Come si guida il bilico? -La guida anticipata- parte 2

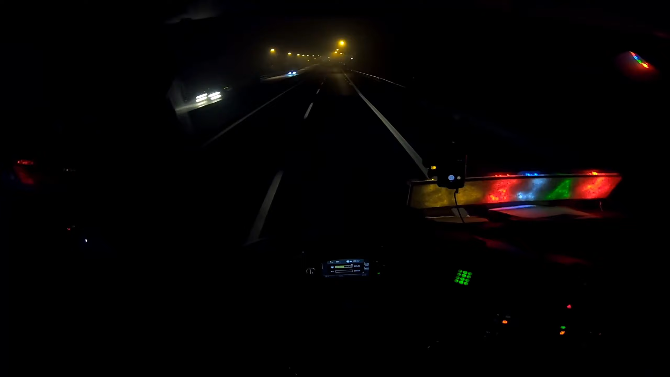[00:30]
siamo all'altezza dell'area di servizio Serravalle, ora siamo vuoti, quindi riusciremo a salire su tranquillamente, poi avremo una discesa altrettanto ripida, scenderemo giù con tutto il freno motore azionato, praticamente,
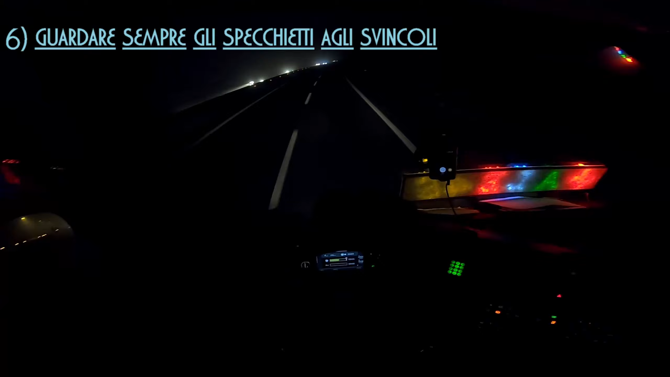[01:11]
eccetera, così, sempre, sempre, sempre buttare un occhio agli specchietti di destra per vedere se sta arrivando qualcuno o no, ed eventualmente cercare di capire che cosa fa, se ci dà la precedenza, se non ci darà la precedenza, eccetera.
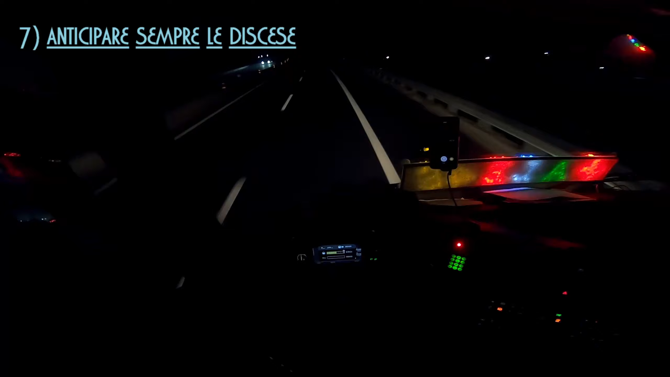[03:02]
potremmo non riuscire a rallentare il mezzo e arrivare anche a velocità molto superiori ai 90, perché comunque la discesa è ripida e il camion di velocità ne prende tanto. qui ora c'è un altro po' di salitina e poi si scolvina un'altra volta, abbiamo un'altra piccola discesina, qui basta abbassare a 82, ok, in modo tale che lui sta sugli 86 circa,
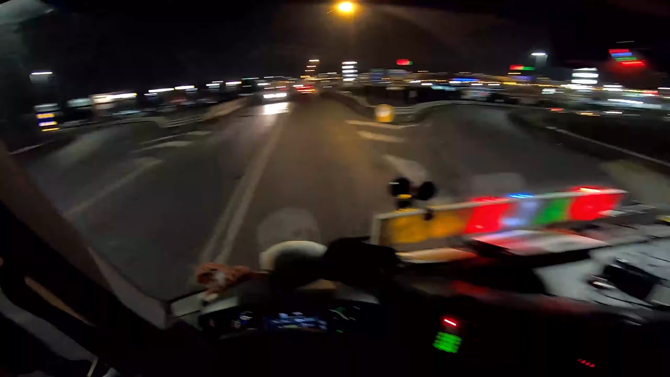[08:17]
qui abbiamo proprio una strada messa malissimo, e non è nemmeno il punto peggiore, il punto peggiore è dopo, e ci passiamo proprio a 40 all'ora, poi sfruttiamo la discesa, qui diamo un po' di gas,
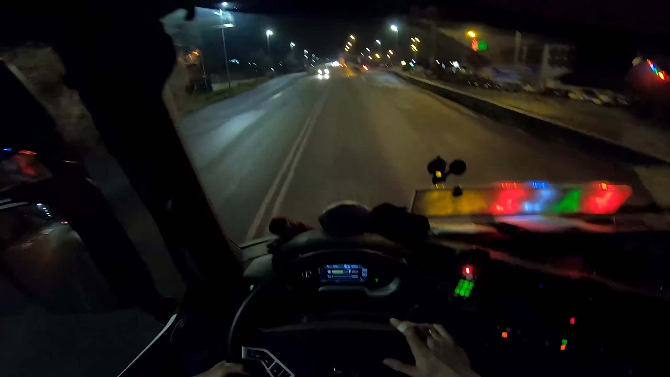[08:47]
una bella accelerata, e leviamo il gas,
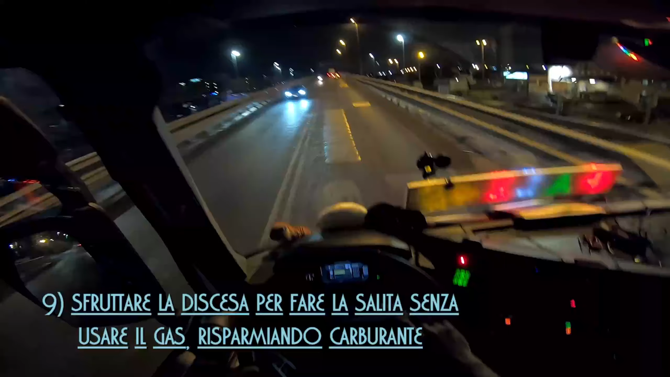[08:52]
per cercare di fare la salita senza toccare l'acceleratore, anche perché arriviamo qui, e qui c'è la buca più brutta di tutti, ecco qui, qui dobbiamo frenare obbligatoriamente, ecco qua, e fine, fatto, lì è veramente, veramente brutta, bisogna passarci veramente a 30 all'ora, anche 25, perché è veramente orribile, come dislivelli e come cose, qui buttiamo un occhio se non arriva nessuno allo svincolo, ok,
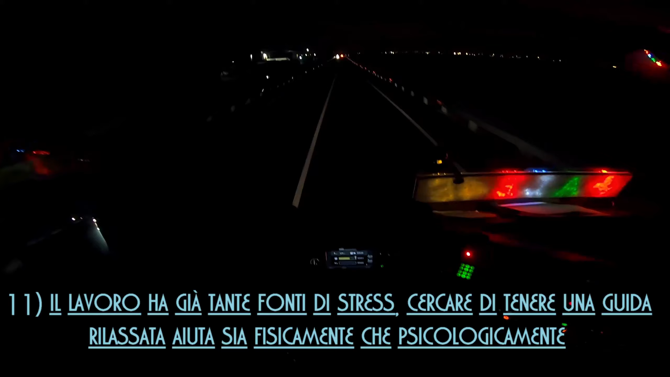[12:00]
buttiamo giù una tacca di freno motore, ci stiamo avvicinando alla rotonda, cominciamo a mettere la freccia, freccia a sinistra, ok, tra 150 metri abbiamo la rotonda, possiamo mantenere questa tacca qui di freno motore, non importa darne un'altra,
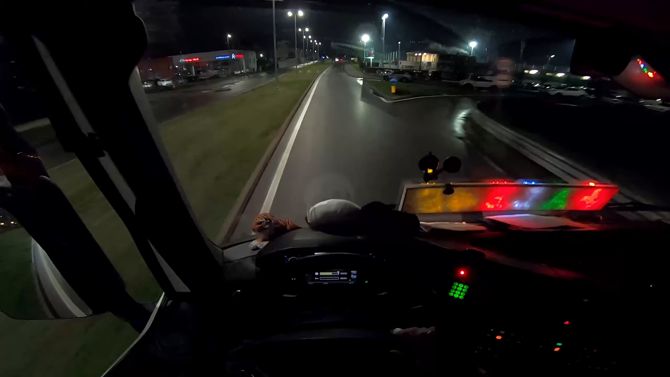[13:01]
e causare un incidente, se gli altri sbagliano, noi rallentiamo, ed evitiamo qualsiasi tipo di contatto, qualsiasi tipo di impatto, perché non si sa mai le conseguenze che un incidente può avere, quindi meglio sempre evitare, allora,
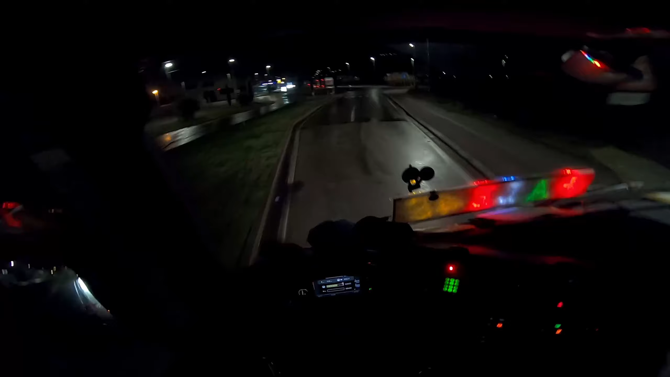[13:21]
qui abbiamo buttato giù due tacche di freno motore, freccia a sinistra, dobbiamo praticamente tornare indietro,
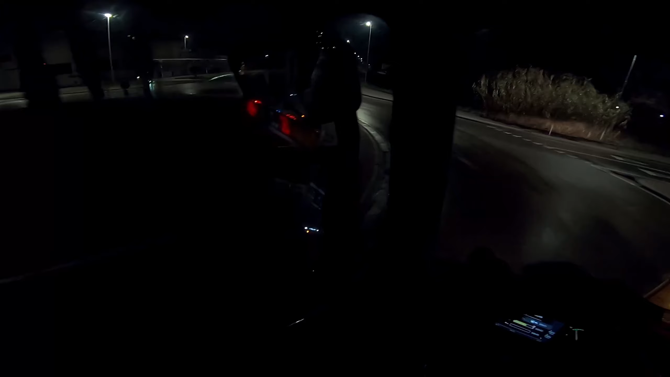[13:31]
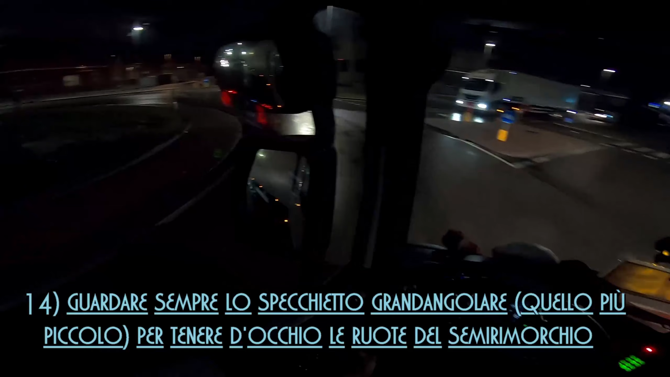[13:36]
sempre larghi col trattore, perché dobbiamo guardare dagli specchietti, che le ruote del semi rimorchio,
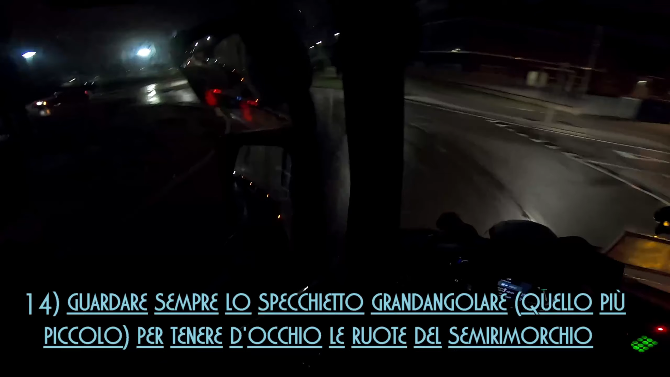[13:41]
non vadano contro il marciapiede, ok, perfetto,
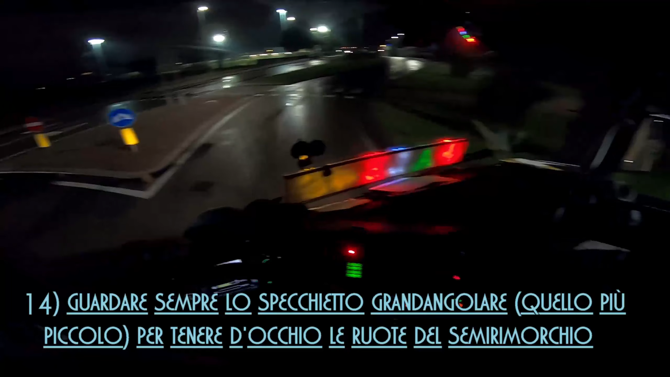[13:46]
diciamo che per fare le curve, bisogna sempre seguire la riga bianca esterna, seguendo quella va benissimo, qui abbiamo da girare a destra,
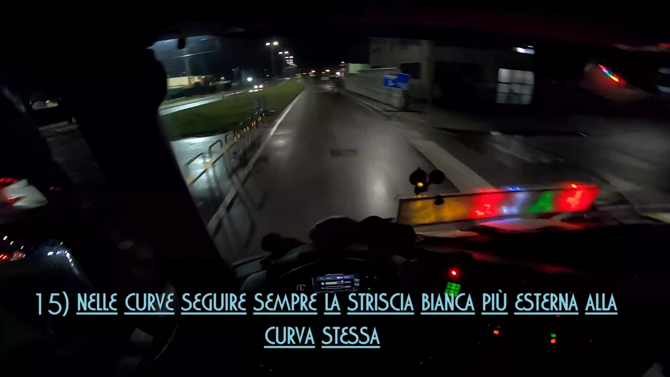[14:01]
mettiamo giù due tacche di freno motore, rallentiamo, rallentiamo, questa curva è abbastanza stretta, ci teniamo in mezzo alla strada, e seguiamo la linea bianca esterna,